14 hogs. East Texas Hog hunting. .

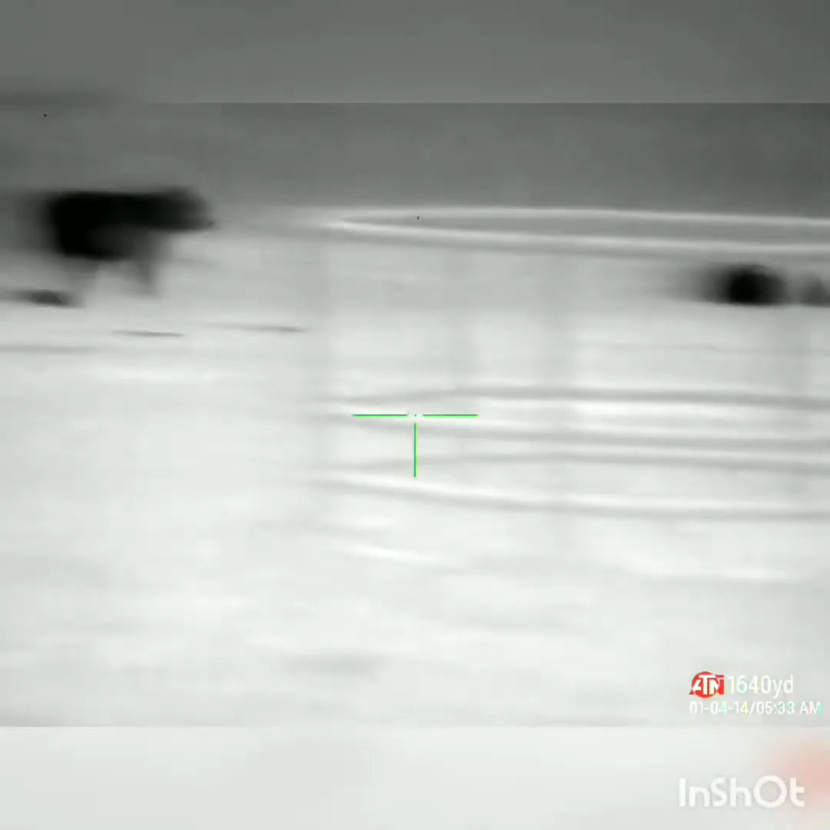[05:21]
I think I got about 10
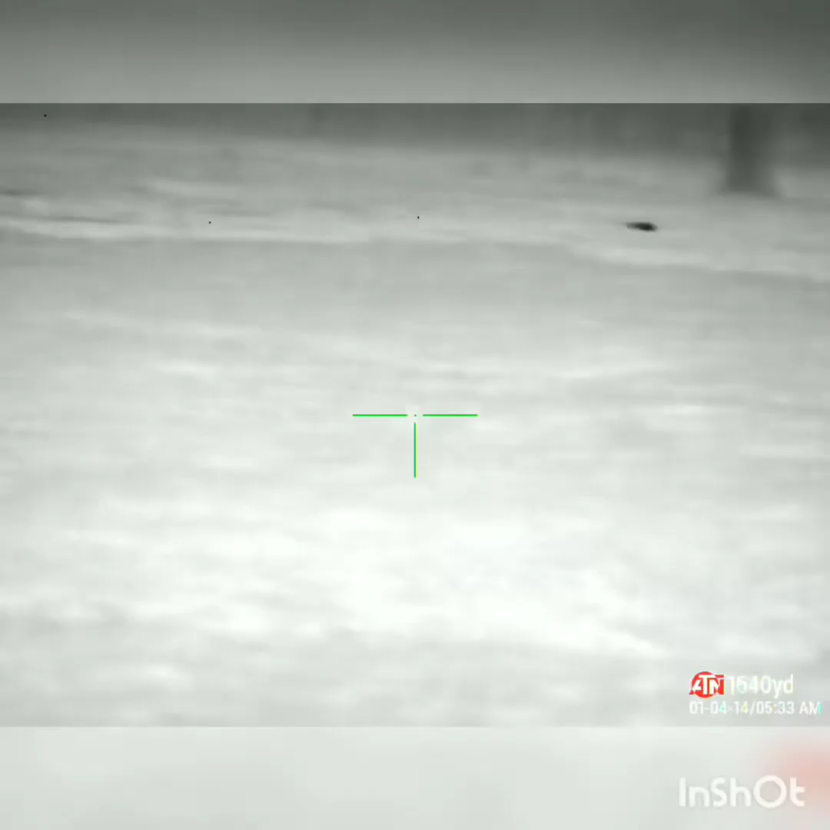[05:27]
oh that's right in the way there's one more here too
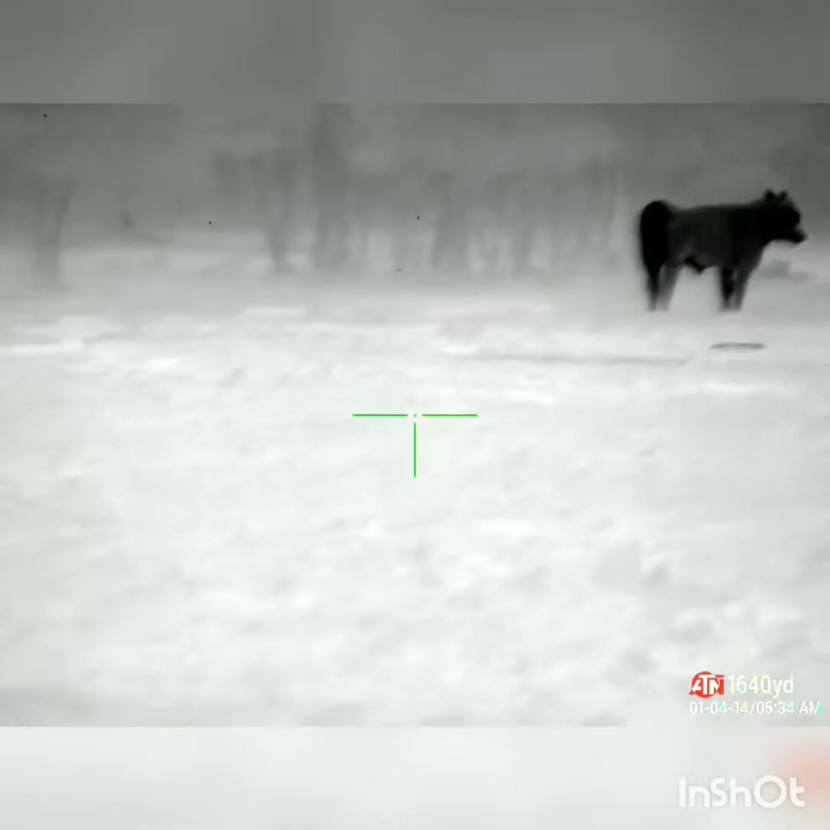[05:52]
got it too cows are good
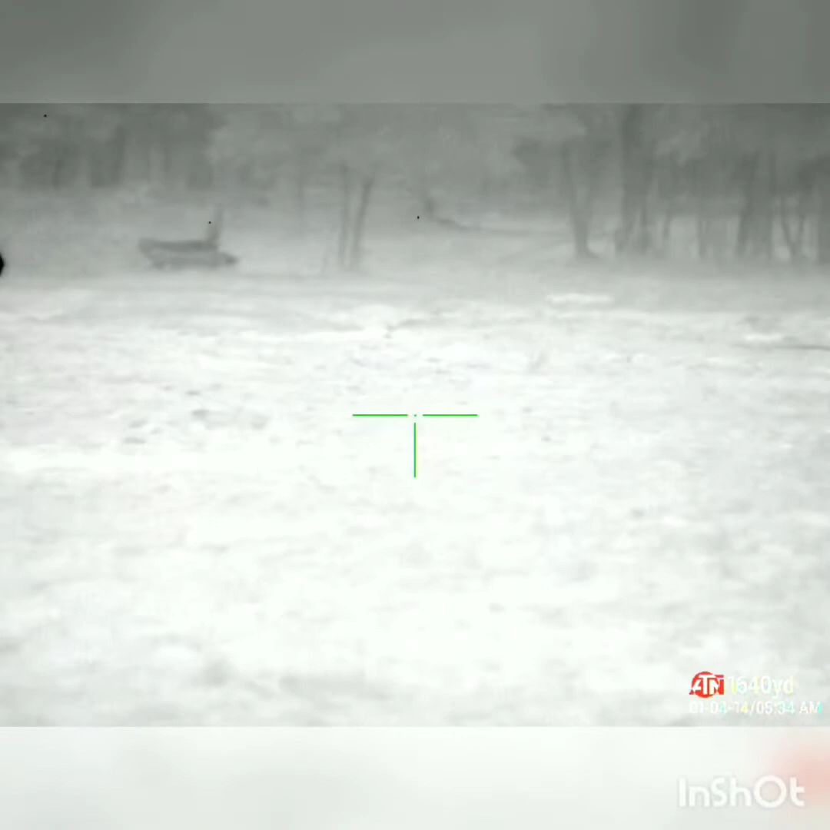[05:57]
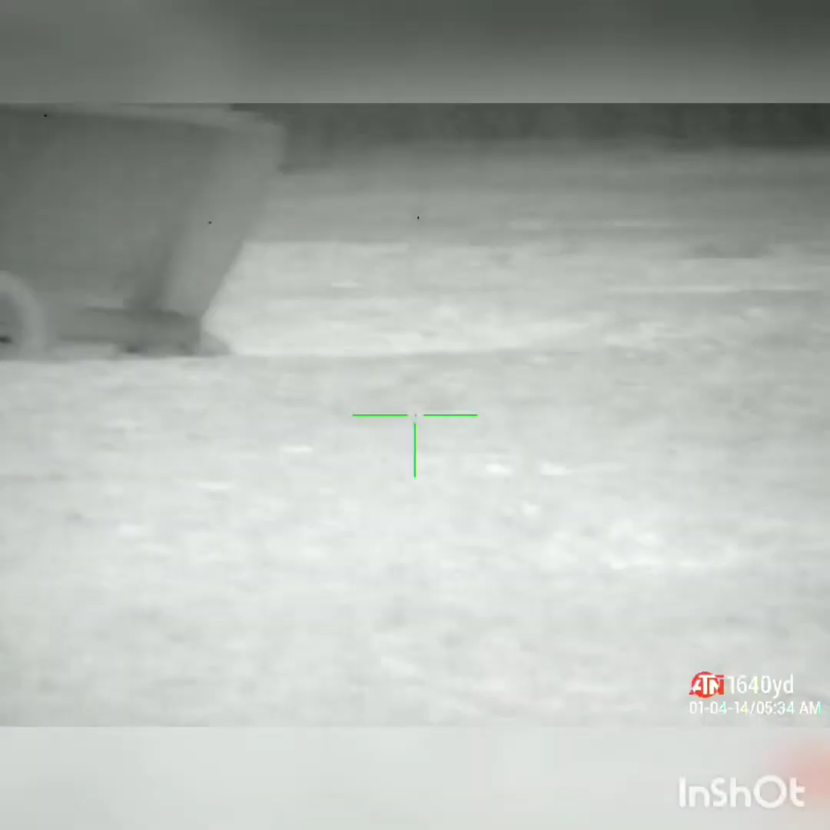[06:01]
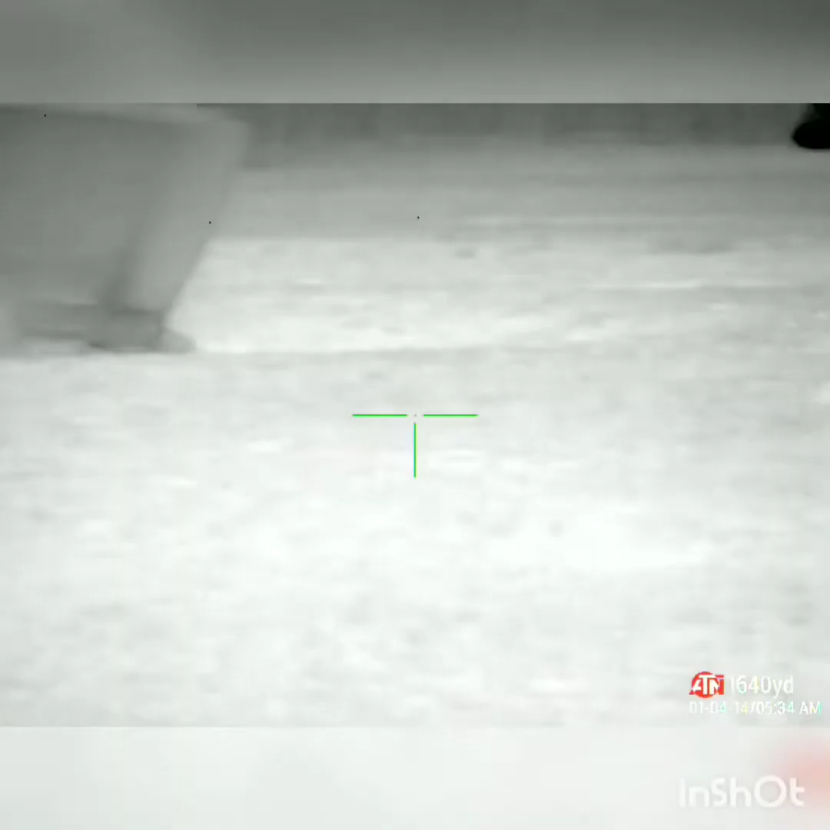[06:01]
oh man throw a clean up it's gonna be a mess fingers off the trigger scanning the cows oh there's another one too many cows too many cows
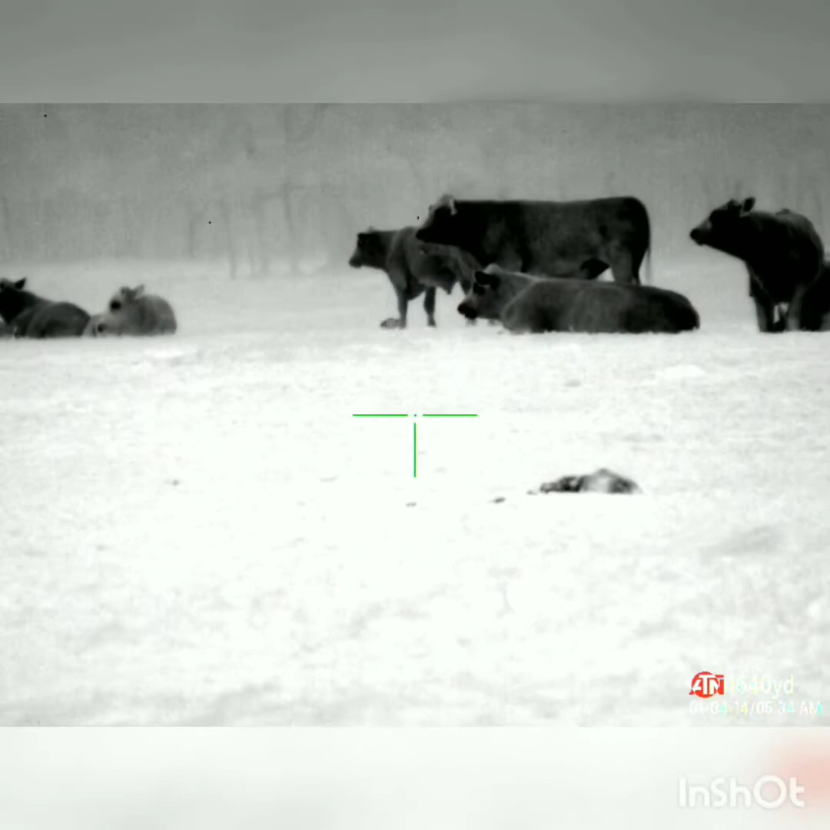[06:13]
he's hurt oh just too many goddamn cows he's gonna go down he's dead cows hurt oh god thank you lord thank you
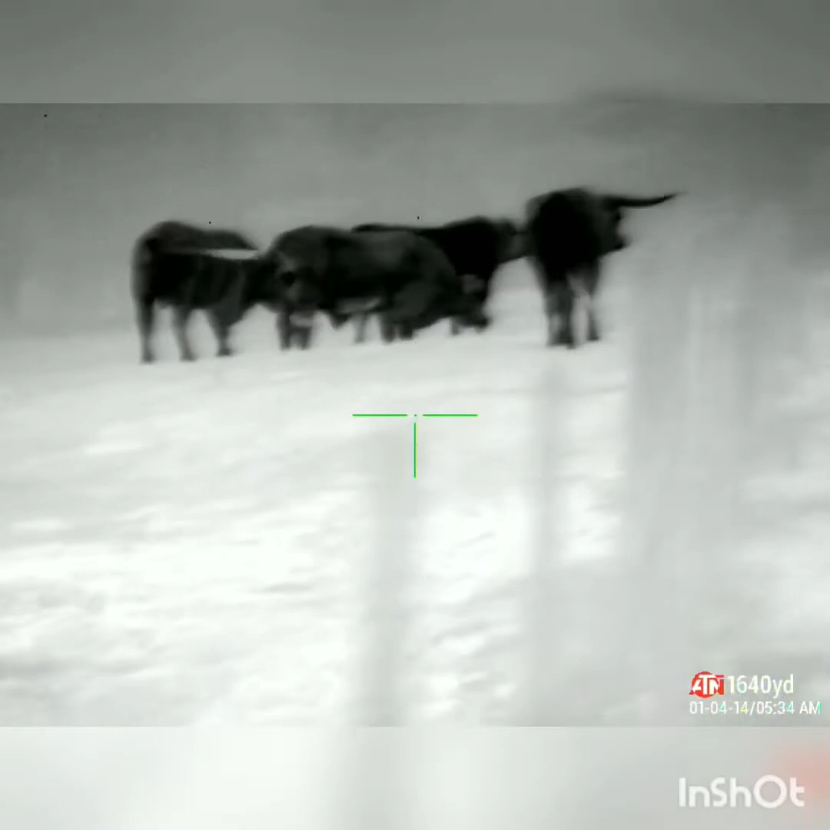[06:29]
oh shit that frickin hurt oh my god okay that goes off the trigger